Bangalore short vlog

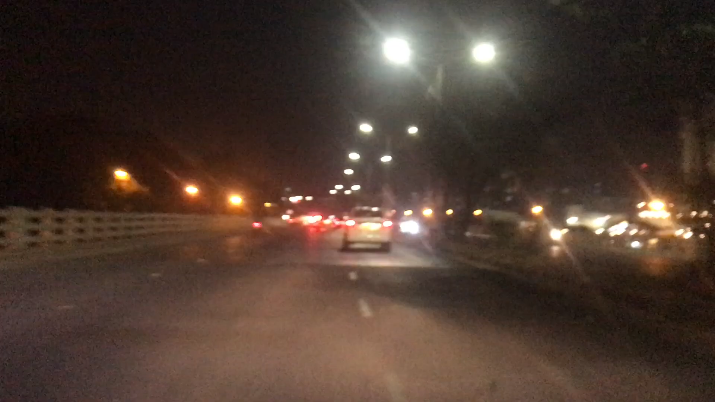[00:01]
हालो अगेन मैं जा रहा हो रात में बैंगलोर का नाइट व्यू देखो